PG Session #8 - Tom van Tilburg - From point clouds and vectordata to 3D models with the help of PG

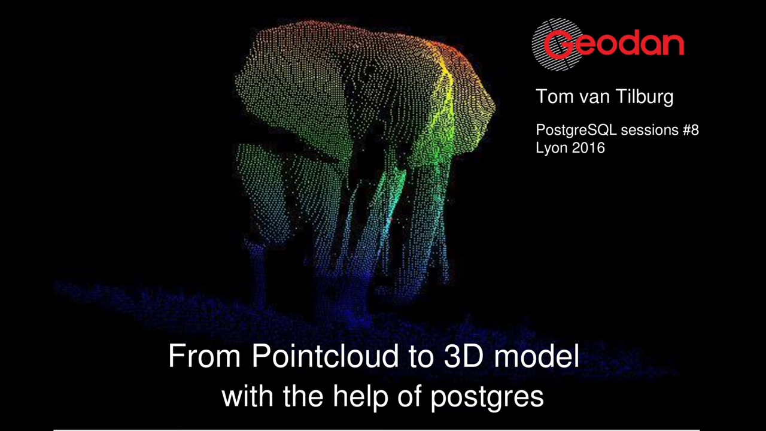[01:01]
And today what I want to explain to you is how we used a combination of 2D data, 2D vector data, which is the cadastral data,
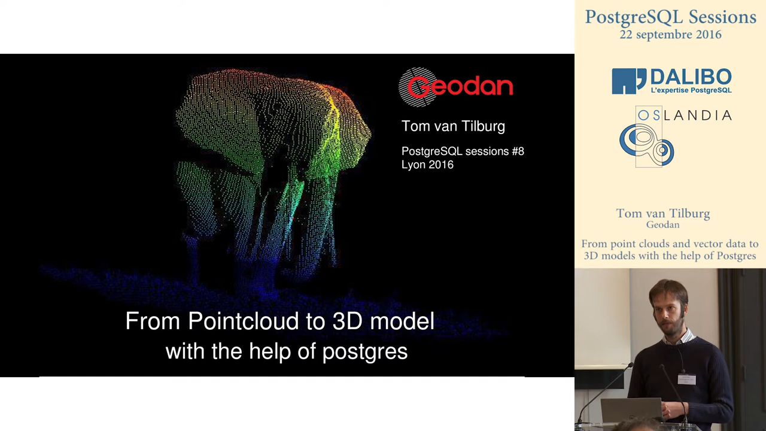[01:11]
which we also have nationwide to combine it with point cloud data to create three-dimensional models. Okay, first, well, luckily, thanks to the previous speaker, I can skip this part.
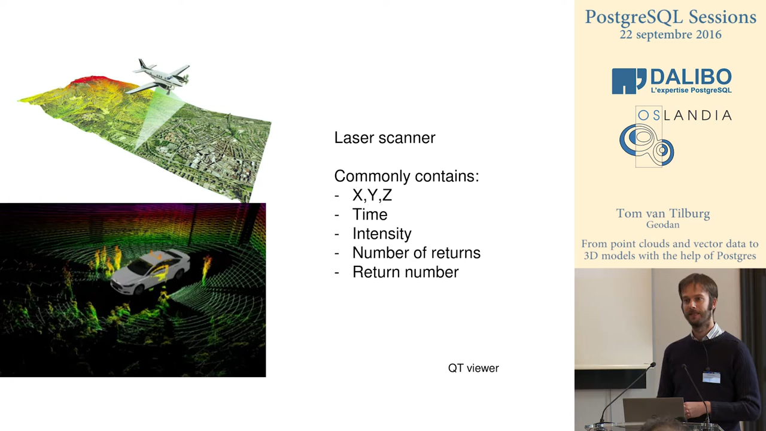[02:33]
So what we can expect is tons and tons of data coming from all the sensors driving around the roads. Now, the Dutch situation.
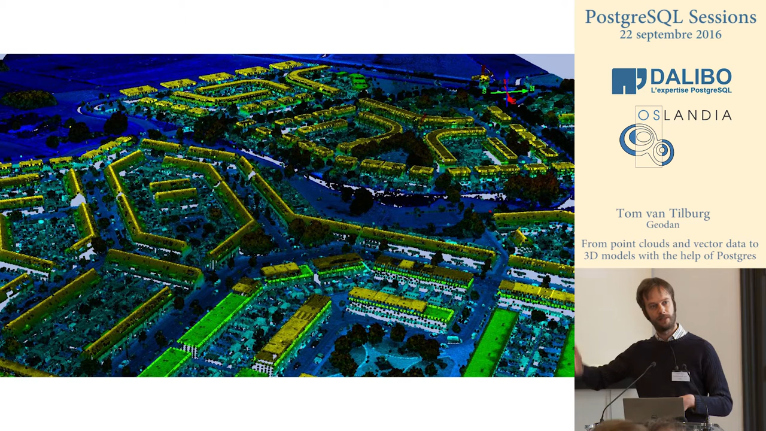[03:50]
What you see is actually points and you see very obviously the roofs, the trees, some terrain. But what you can also see is there's some gaps gaps in it. Some of the houses have a gap where the plane just flew from the other direction and wasn't able to touch that frontal part, the facade of the building. The classification, interestingly enough, we have, you see blue is trees, obviously light green, the buildings and the red part is bridges.
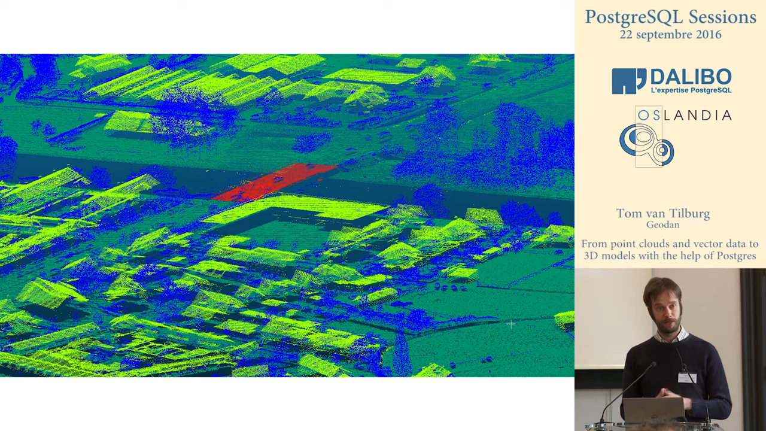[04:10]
So we have bridges separated in the point cloud. For us interesting because we have sets with an interval of about eight years in point cloud data to compare them. So our idea was we want to put all the data we have from 2010 and 2016 and put it on top of each other and see what happens. Here's an example. Two things that are obvious is that you see that the old house is in blue and the new house is in yellow.
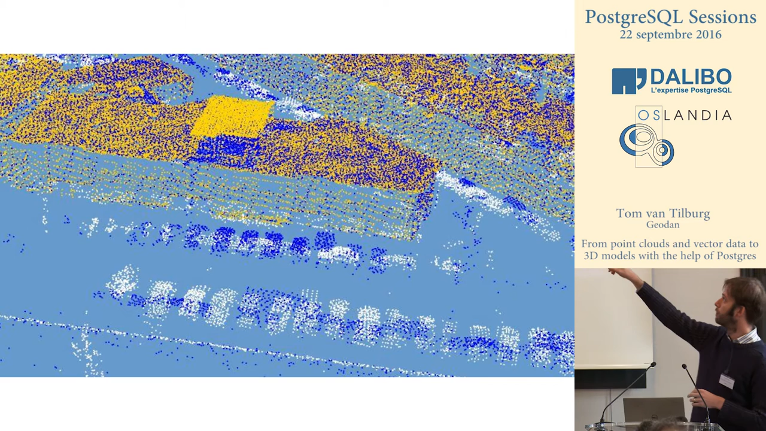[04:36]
You see they put a roof, an extra floor on the building.
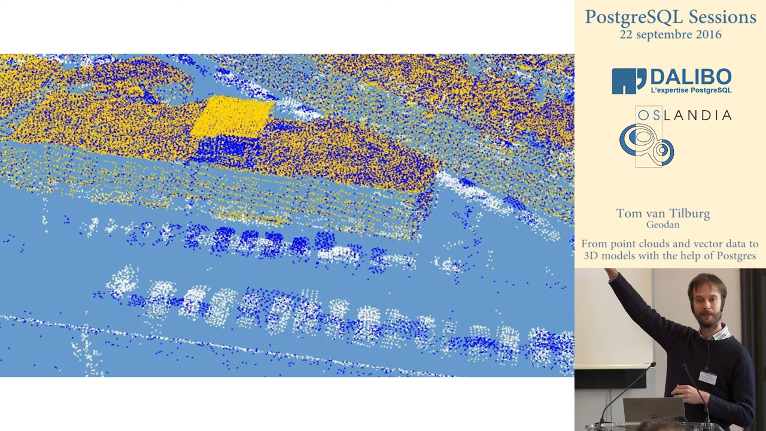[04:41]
Another thing you see cars, old situation in blue and new situation in white. They change the direction of the parking lots in the area.
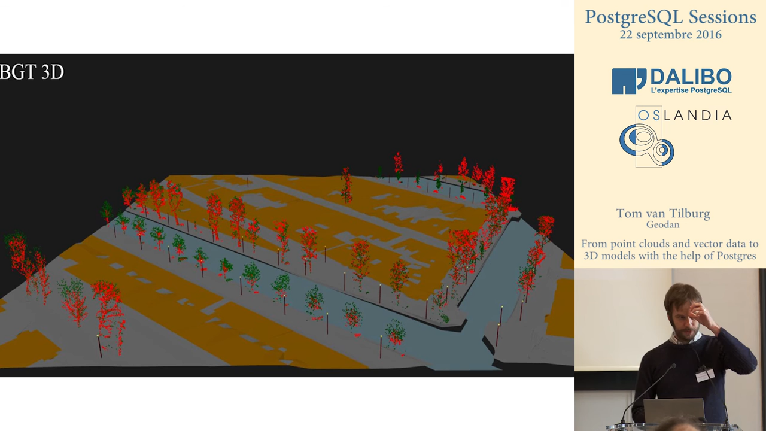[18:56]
What you see is trees from two different times. It is the center of Amsterdam. Red is 2000, green is 2009 probably. And what you see, the trees have grown over time. In the front here, they have been planting new trees.
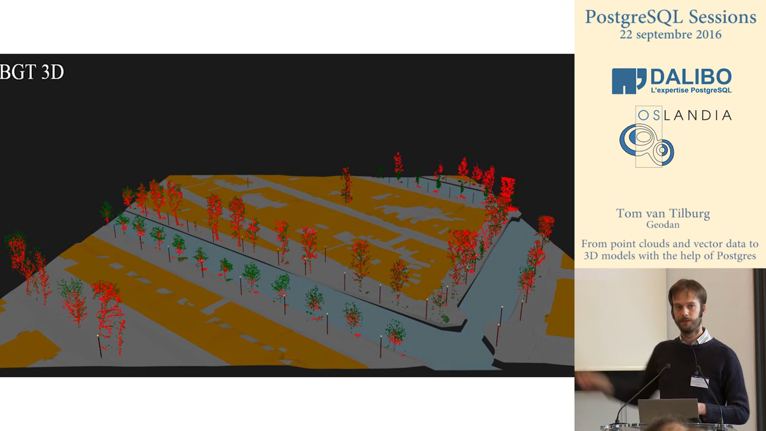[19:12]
We check it up on street view, you can obviously see it. And the trees have been growing quite a lot. All the trees don't really grow. And in the back you have seen, you can see trees which have actually been cut, they've been removed. Now, this is interesting because if as a municipality you need to know what your vegetation is doing, or whether you need to maintain your trees or branches are hanging too low over the road, you have to cut them, you can actually ask your point cloud data to do it. And the very nice thing is here that you can connect because the municipality of Amsterdam knows exactly which tree is standing where,
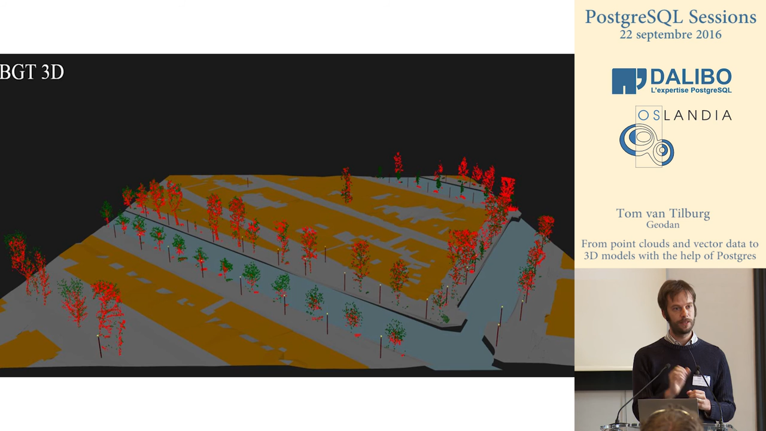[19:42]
they can already assign a value to this tree. Oh, this is a birch tree. And it was planted in 19 something.
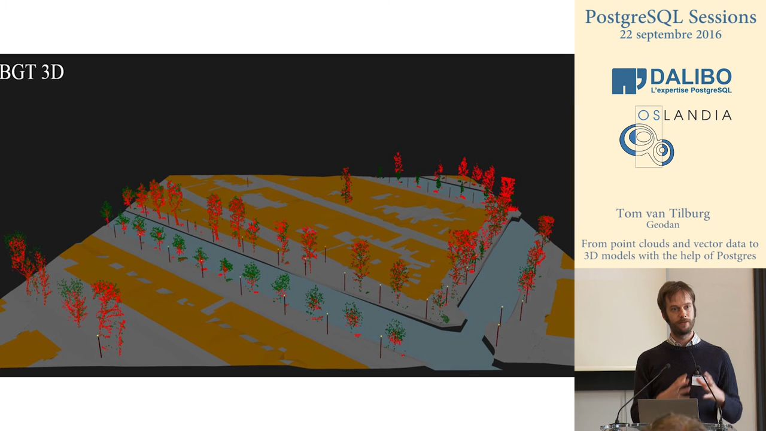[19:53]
And so, you can then combine your homogeneous point cloud data to actual objects, which is very valuable, I think.
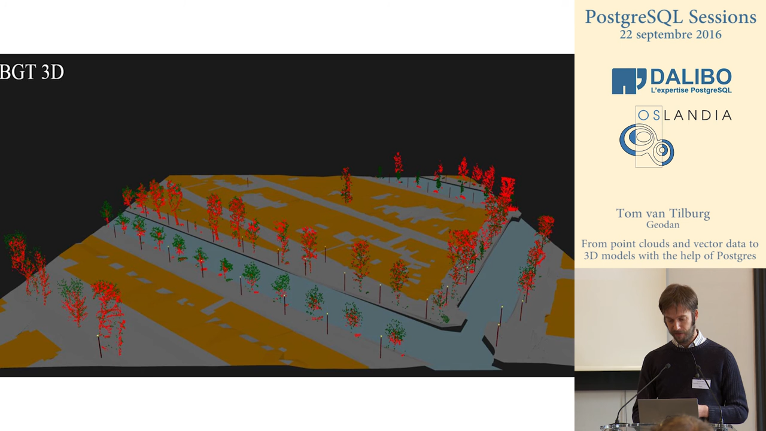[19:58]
Here is an example of a map we made from the top. You see now, trees which have grown are green, trees are shrinking or not growing anymore, are red.